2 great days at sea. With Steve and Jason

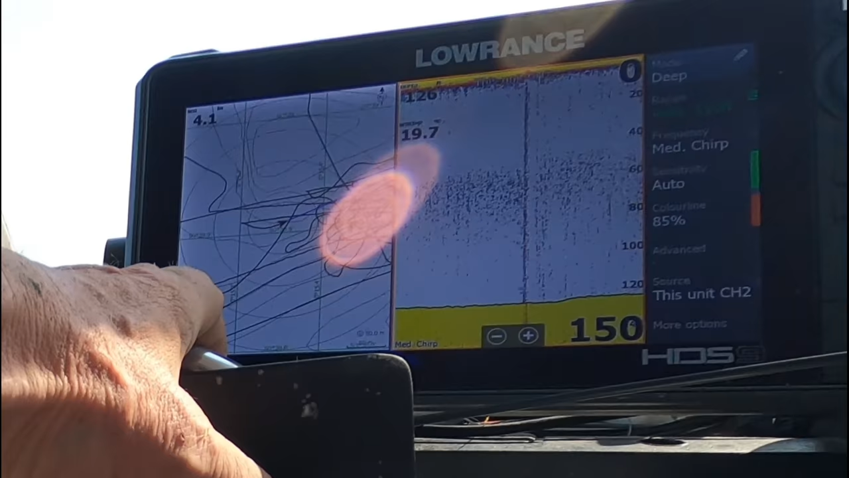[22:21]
Tide, because they're looking at where all the wreckage is with regard to a sandbank, but we'll give it a go. You might find we get some smoothies off here.